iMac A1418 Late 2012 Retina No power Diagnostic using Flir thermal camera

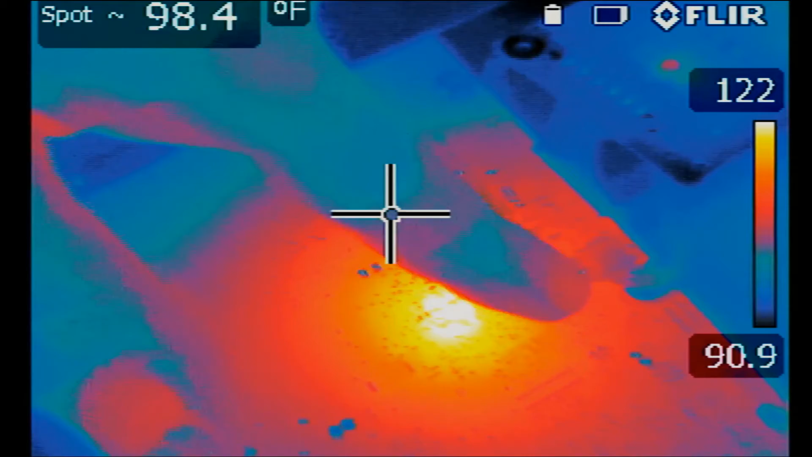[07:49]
On screen: spot 98.4°F
now this spot is where the power supply connector connects to from back of the board so we have to take the motherboard out to see what part is heating up this one here the power supply this one here is connecting from back of the board